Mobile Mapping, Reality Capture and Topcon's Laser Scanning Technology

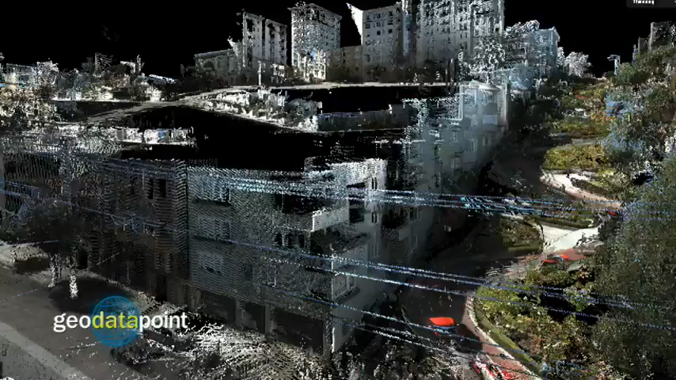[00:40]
So the Compact Plus can come with either three scanners or can come with five scanners or be upgraded to five scanners.